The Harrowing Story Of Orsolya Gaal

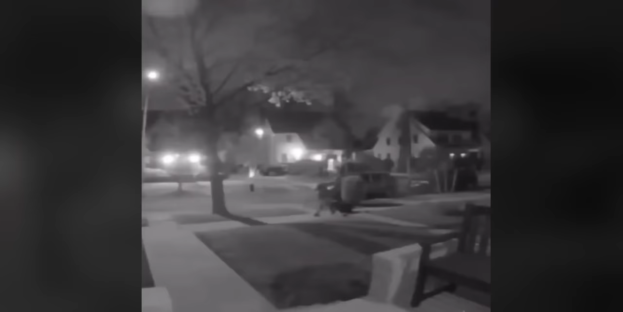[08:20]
A nest home surveillance camera from a home not far from Orsolia's had caught a shadowy figure rolling a large bag through the dark streets of Forest Hills at about 4.30 a.m. in the morning of April the 16th.